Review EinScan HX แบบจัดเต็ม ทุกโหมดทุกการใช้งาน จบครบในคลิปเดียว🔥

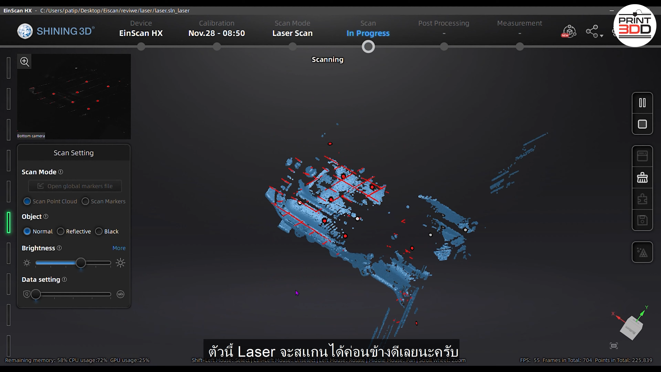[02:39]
นะครับจะเป็นระบบที่สแกนได้ดีที่สุดของ Scanner นะตอนนี้แล้วนะครั
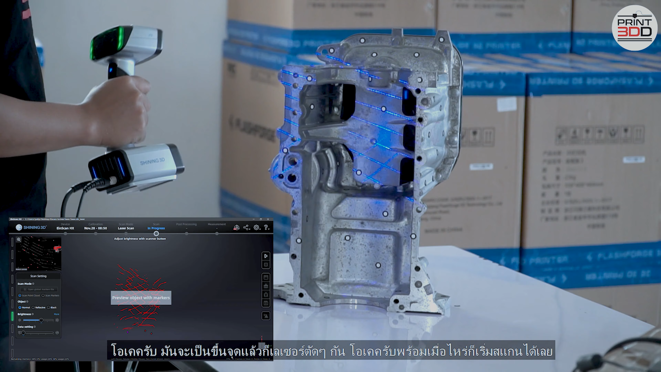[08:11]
โอเคพร้อมเมื่อไรก็เริ่มสแกนได้เลยครับนี้ ให้ siblingsตัว HX สามารถสแกนสี nur Artใช่นะตรงนี้สแกนได
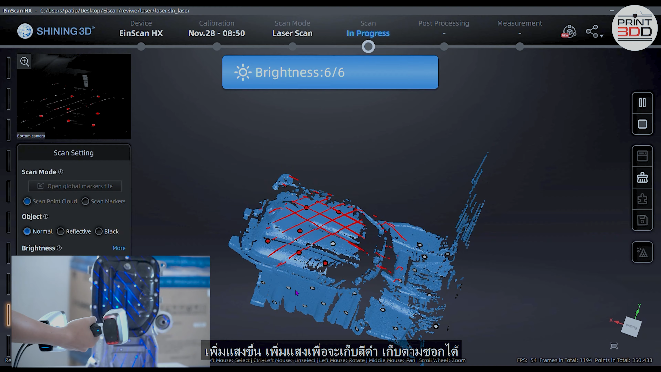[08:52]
เพิ่มแสงเพื่อให้เก็บสีดำ เก็บตามซอกได้แล้วก็บิดๆๆ หวดไปได้เลยนะครับ ตัวนี้เป็น Hand Heel บิดได้เลย
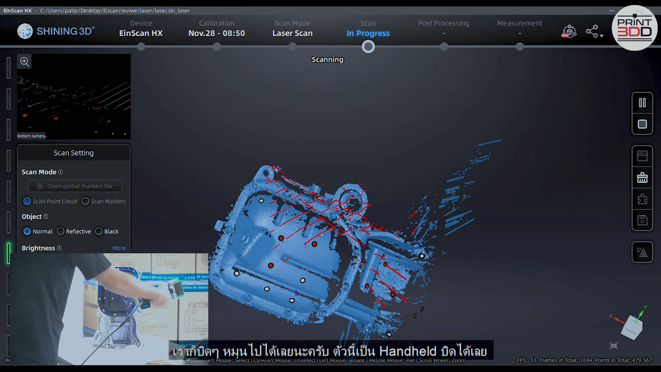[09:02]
อ่ะ อย่าเราเข้ามาเก็บทีหลังก็ได้ สามารถสแกนซ้อมได้เหมือนกันนะครับเราอาจจะสแกนรอบนี้เสร็จปุ๊บ เก็บไว้ก่อน อย่ามันสแกนอีกรอบได้ไม่มีปัญหาโอเค สแกนด้านหลังผมปรับแสงลงนิดนึง
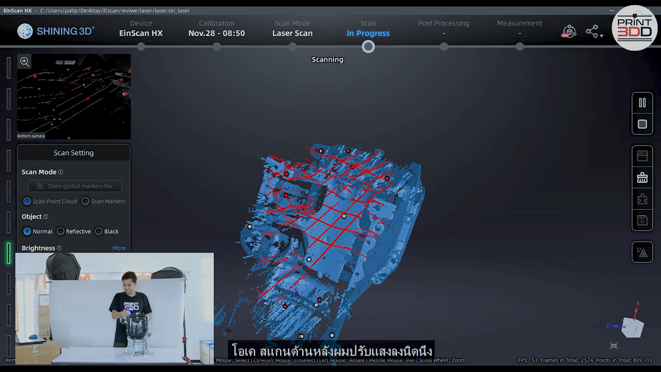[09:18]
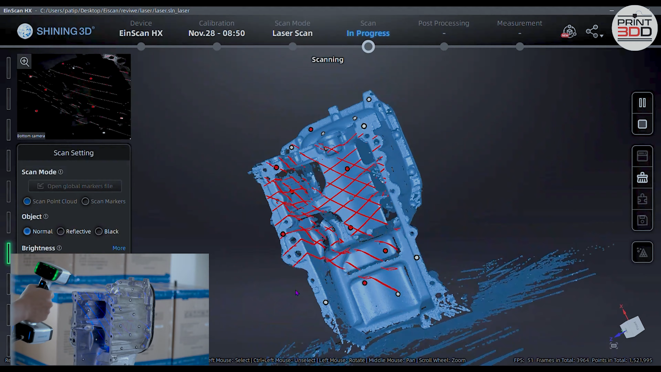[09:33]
ว่าผู้ตามซอก เราจะเห็นว่ามัน preventive buttonก็สแกนค่อนๆ honestlyปรแกมร์ชัดเจนเลยว่ามันค่อนๆ แ禁���ักเพิ่มแสง
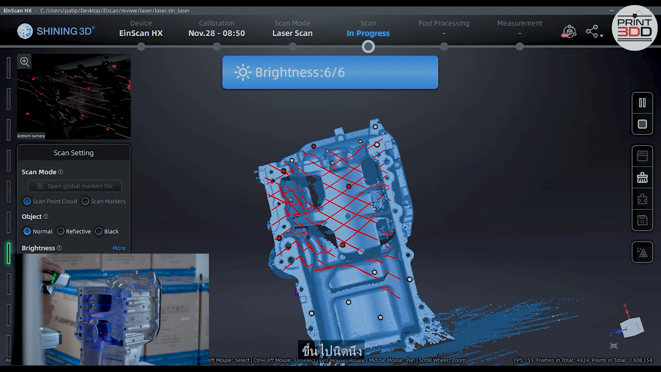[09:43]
ไปไงนิดนึงปริธจ 이ตอนที่สแกนด้านที่สแกนสีดำเพิ่มแสงเพื่อให้จุดที่เราต
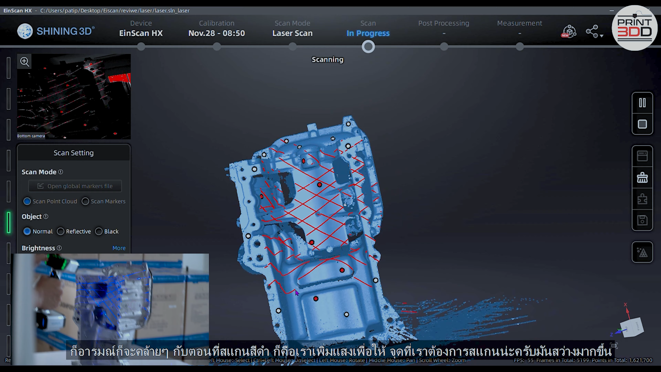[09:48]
้องการสแกนมันสว่างมากขึ้นละ
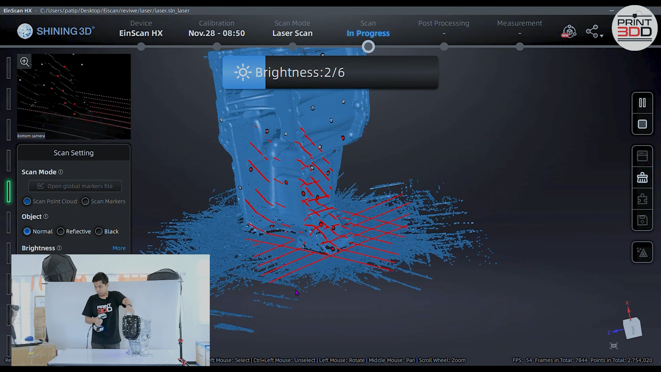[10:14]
โอเคคราวนี่ผมก็พอร์สไว้แค่นี้ก่อนนะครับก็หลังจากนี้เดี๋ยวผมจะทำการตัดในส่วนข
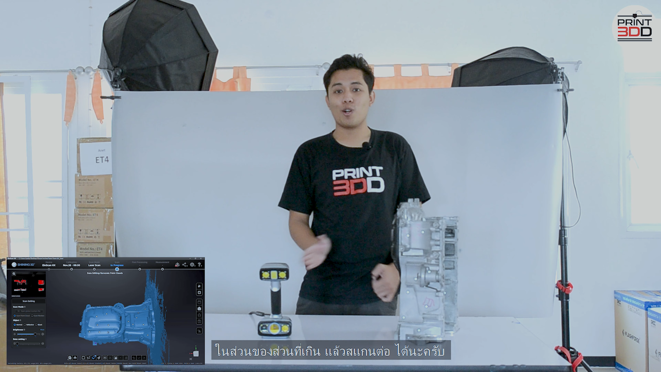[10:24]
องส่วนที่เกินแล้วก็สแกนต่อได้นะครับเราก็สามารถลาก
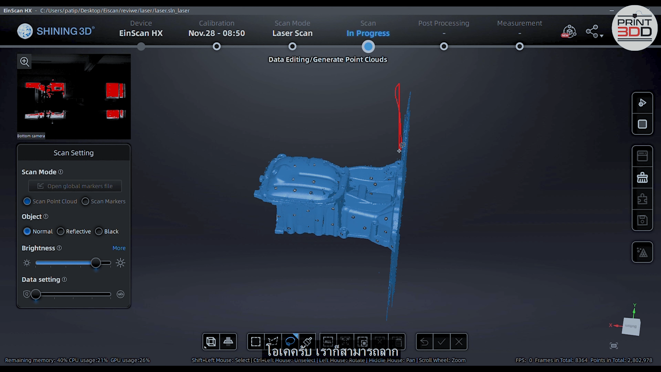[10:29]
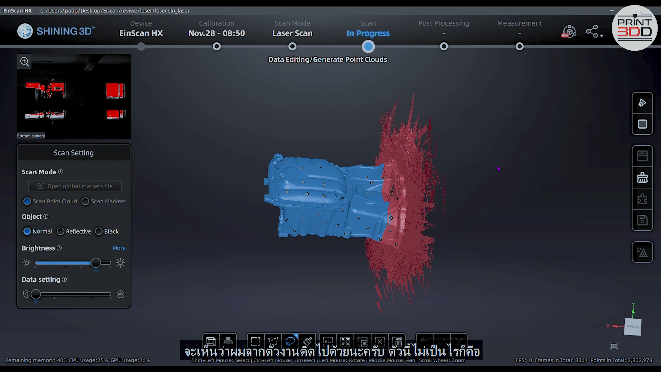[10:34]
จะเห็นว่าผมมาลากตัวงานติดไปด้วยนะครับตัวนี้ไม่เป็นไรก็คือเราตัดทิ้งได
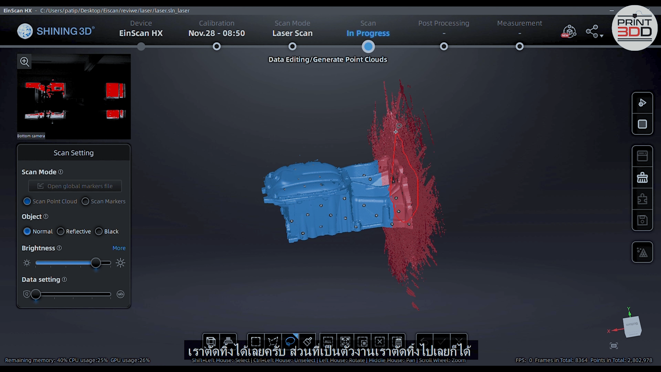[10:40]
้เลยนะครับสวนได้เป็นตัวงานเราตัดทิ้งด้วยเลยก็ได้เพราะว่าที่เราสแกนเนี่ยเราสแกนมาร์ercเกอร์เก็บเรียบร้อยแล้วเราก็ทำการ deleteจะเห็นว่าар pierwsze�  смер vanish  soi อีก protecting
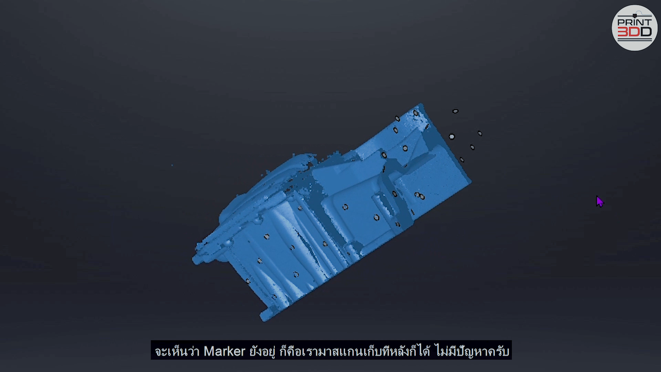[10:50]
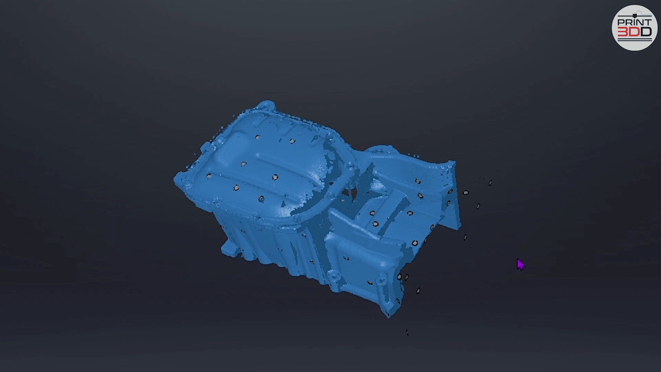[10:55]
เราสามารถสแกนซ้ำได้เรื่อย ๆ เลยนะครับ Kinanนอกข่อค่ะอา ผมกด
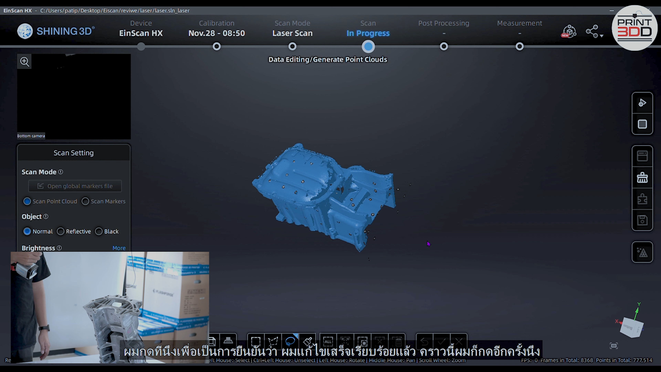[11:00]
ทีนึงปุ๊บมินการยืนยันว่าผมทำการแค่ไขเสร็จเรียบร้อยแล้วนีสำSalugจะขึ้นมาว่าให้ผมเริ่มสแกนรับหนvert descriptorสแกนเลย
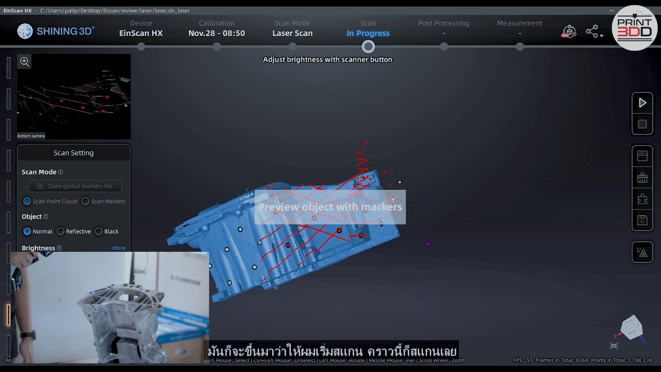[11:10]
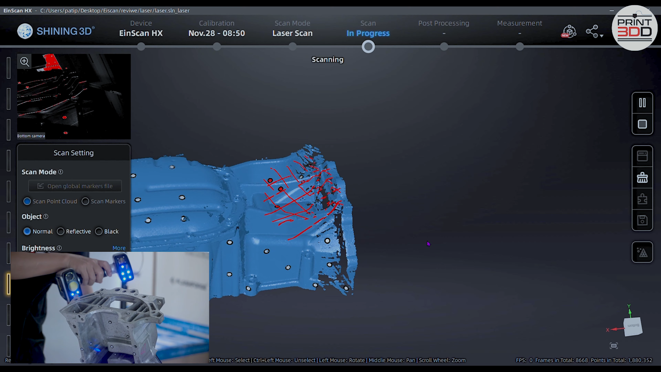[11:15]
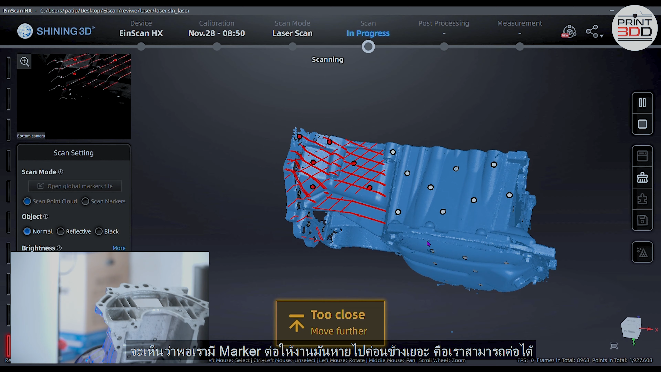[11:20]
จะเห็นว่าในพล textbooks รี่ Maxสรง for the postก็เก็บมาร์คเกอร์เรียบร้อยแล้ว